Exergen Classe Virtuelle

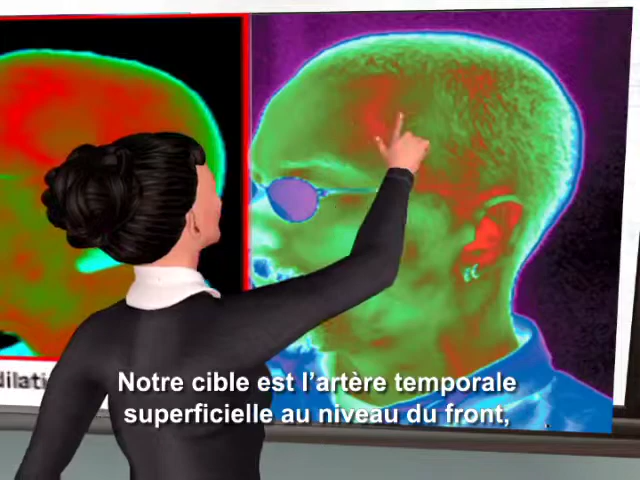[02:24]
At the temple, the artery can be too deep to register, or you might just miss it entirely. Green is cold, and red is hot. We want the red. This is the superficial temporal artery at the forehead. You can see that you'll miss the artery if you curve the scan down the face.
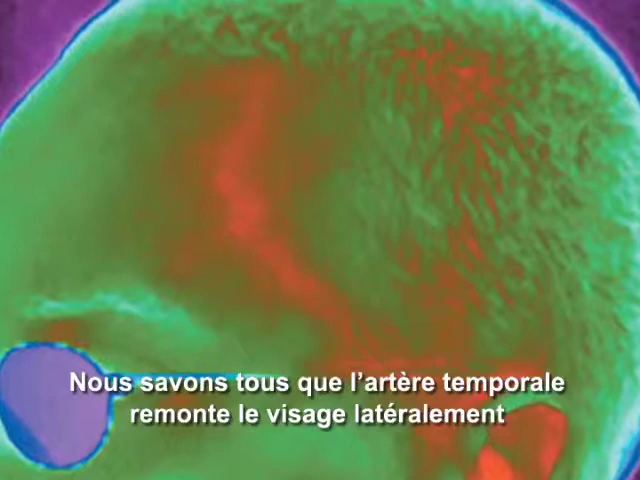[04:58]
We all know that the temporal artery comes up from the side of the face from the external carotids, but it can go deep and it won't register an accurate temperature.
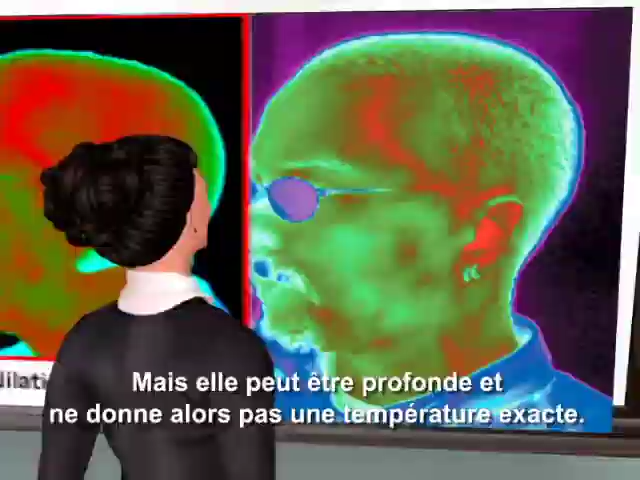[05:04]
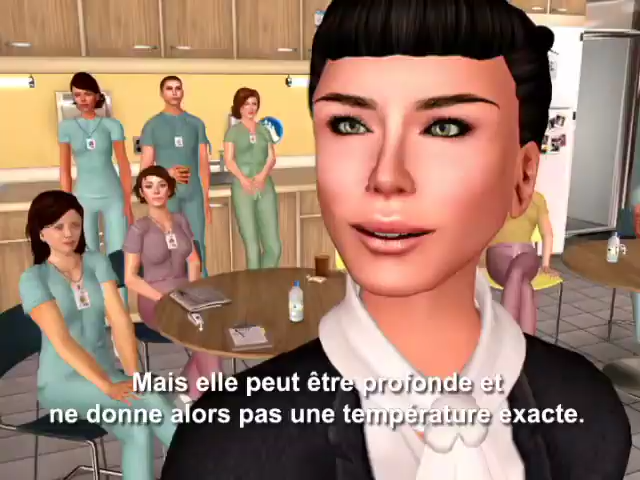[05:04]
The superficial part of the temporal artery is our target.
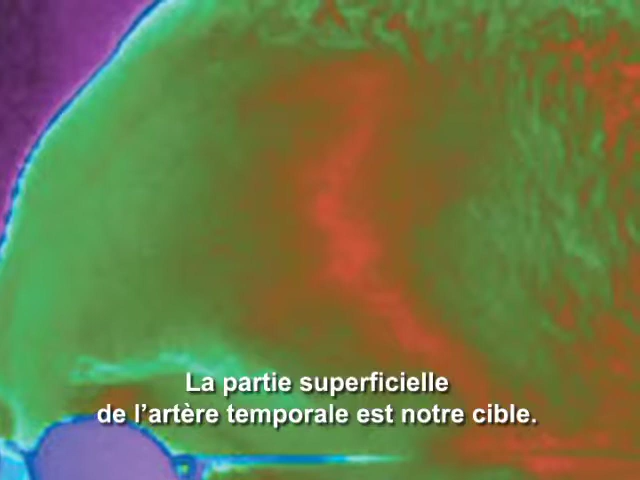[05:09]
This is located up in the forehead, about two millimeters below the skin,